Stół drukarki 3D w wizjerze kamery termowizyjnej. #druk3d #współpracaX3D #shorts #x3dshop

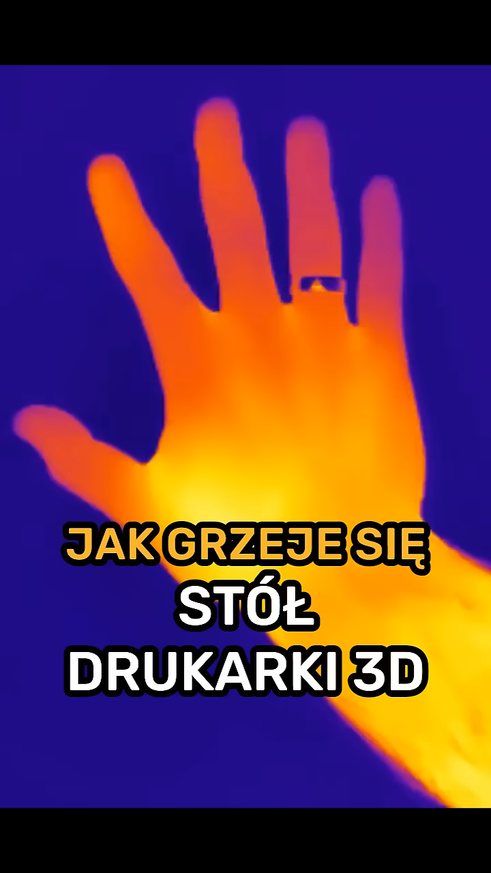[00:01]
Mam kamerę termowizyjną i sprawdzę jak grzeje się stół drukarki 3D.
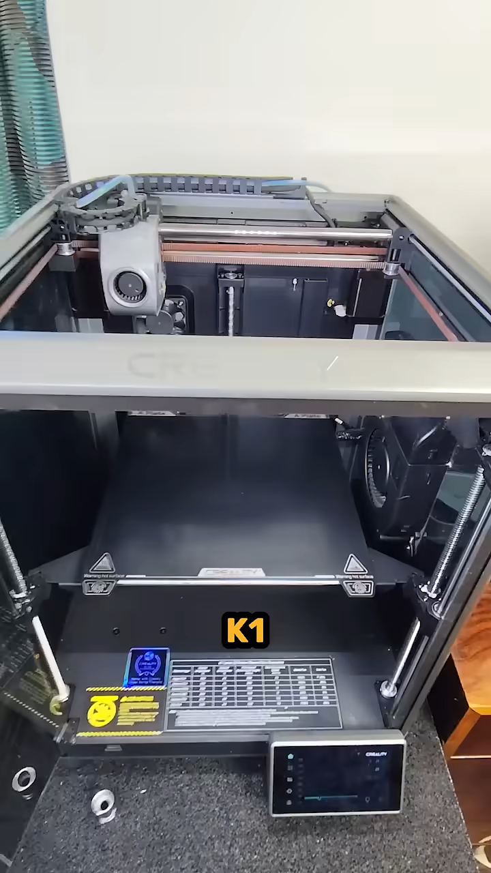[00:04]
Ender 3, K1 oraz Bambu Lab A1, którą dostałem do testów od sklepu X3D,
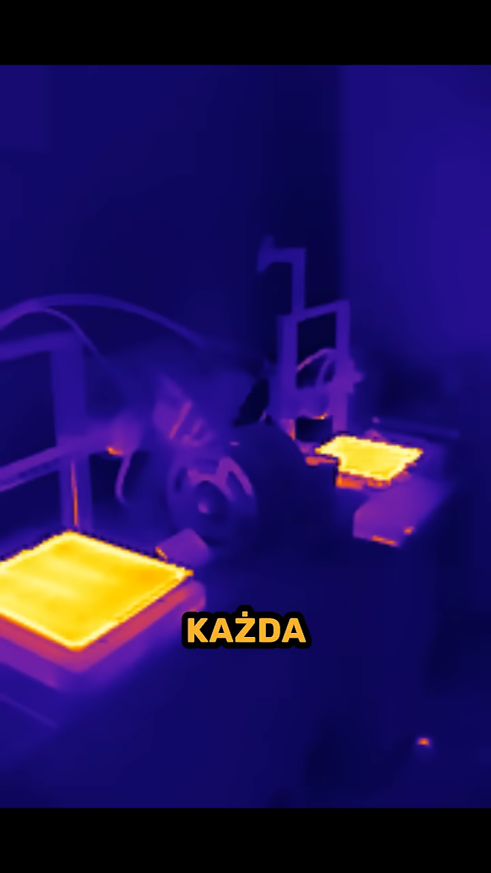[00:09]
każda z nich jest zbudowana w inny sposób, więc to będzie ciekawy test, a ja już znam wyniki i Bambu Was zaskoczy.
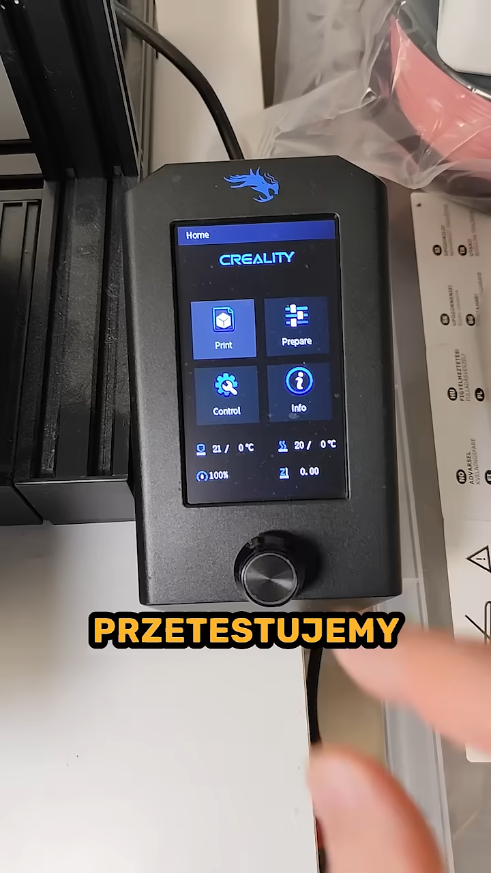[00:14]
Przetestujemy ustawienie temperatury na poziomie 80 stopni. Zobaczymy jak rozchodzi się ciepło i sprawdzimy stan stołu po 10 minutach.
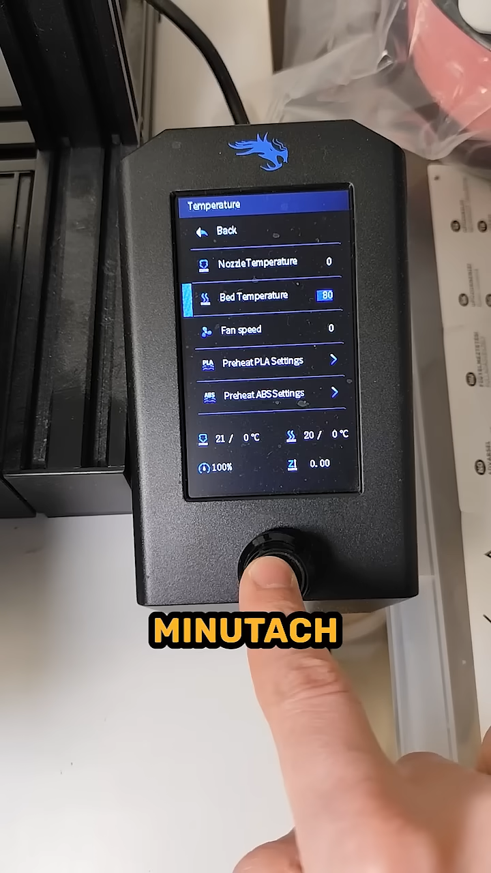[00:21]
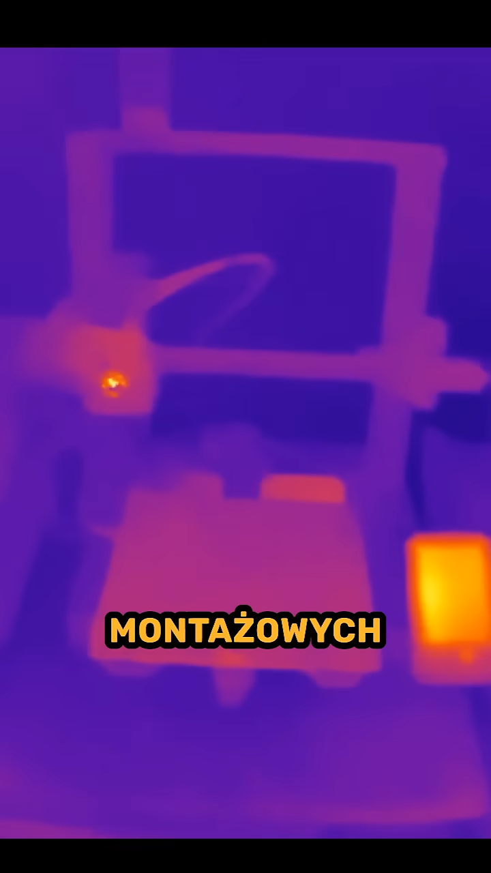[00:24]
W Enderze od razu widać miejsca śrub montażowych i to będzie się powtarzać we wszystkich drukarkach. Stół ze szklaną płytą rozgrzewa się tu w tych dwóch obszarach i to będzie powód, dla którego na powierzchni stołu pojawią się spore różnice temperatury, sięgające nawet kilkunastu stopni.
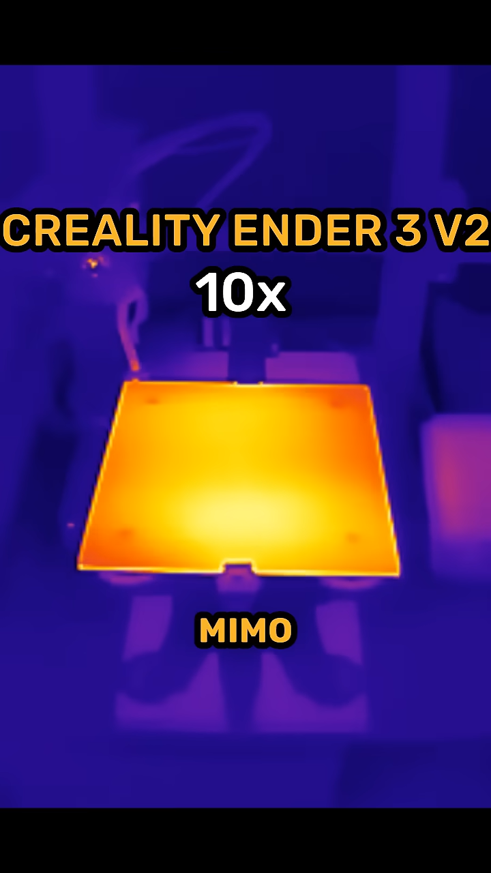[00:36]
Mimo upływu czasu zimniejsze punkty nad śrubami niestety nie dogrzewają się dostatecznie.
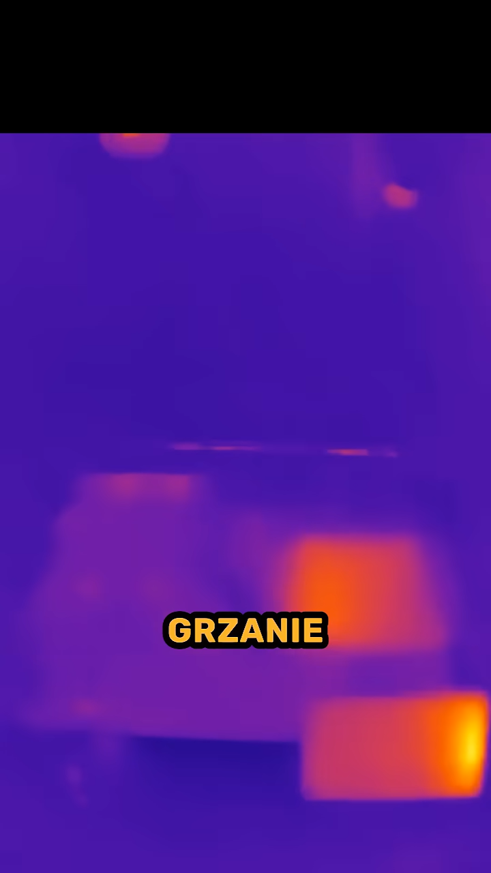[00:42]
Z kolei komorowa K1 grzanie rozpoczyna w czterech narożnikach i temperatura powoli rozlewa się na cały stół, ale tym razem miejsca montażu stołu do konstrukcji drukarki szybko wyrównują się z resztą płyty.
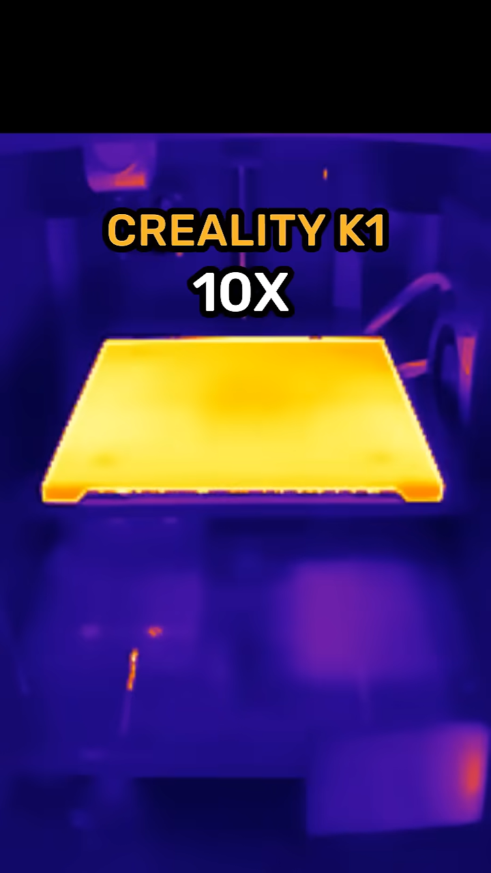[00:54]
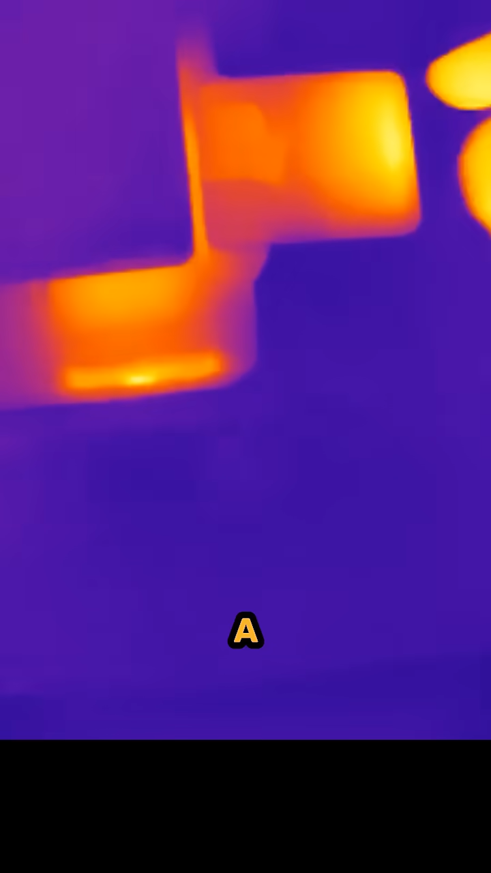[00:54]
Ciepło jest tu rozprowadzane jednolicie, a wzór grzania w drukarce bambu jest co najmniej zaskakujący.
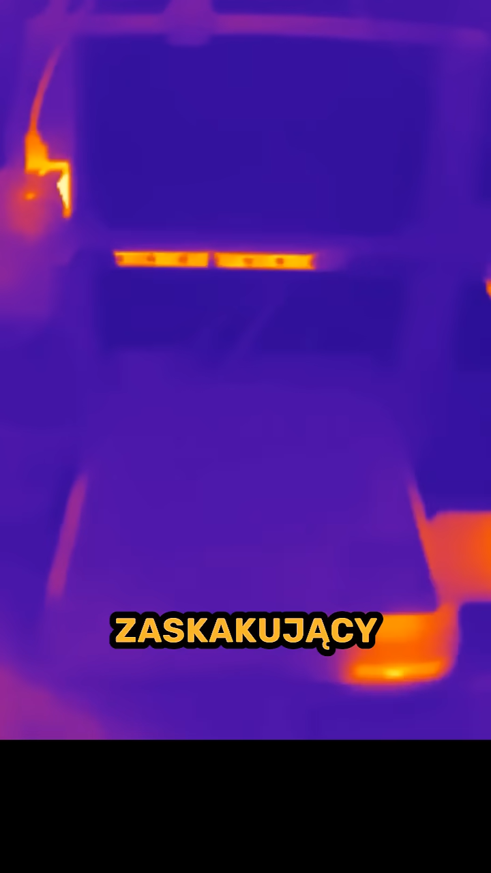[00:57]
Znak przypominający literę U szybko radzi sobie z zimniejszymi na początku punktami znajdującymi się nad otworami. Ciekawostka?
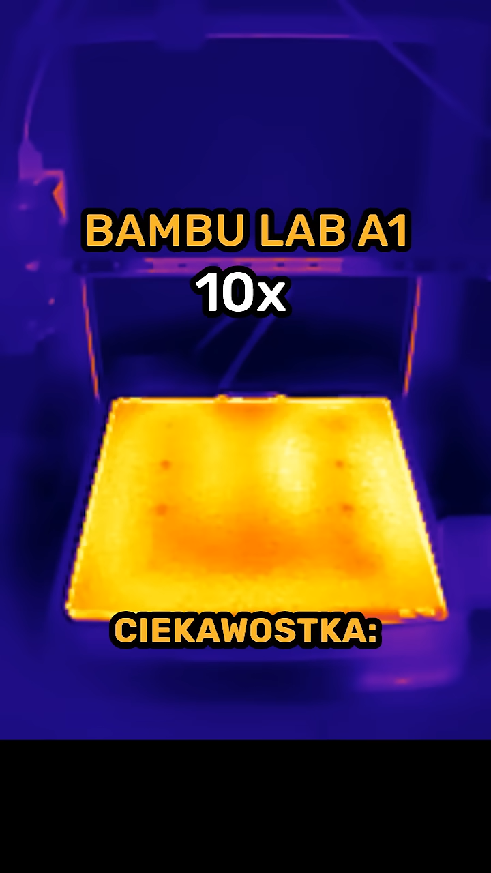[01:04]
W widoku rozkładu temperatur nie zauważymy układu magnesów neodymowych.
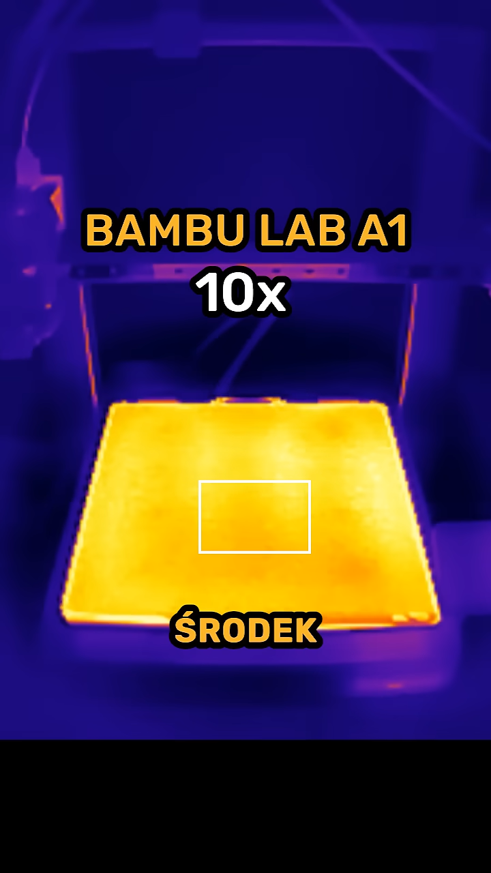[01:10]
Ten nietypowy kształt grzałki sprawia, że środek płyty i jej tył jest dogrzany nieco mocniej niż ten obszar z przodu, gdzie mamy różnicę około 7-8 stopni.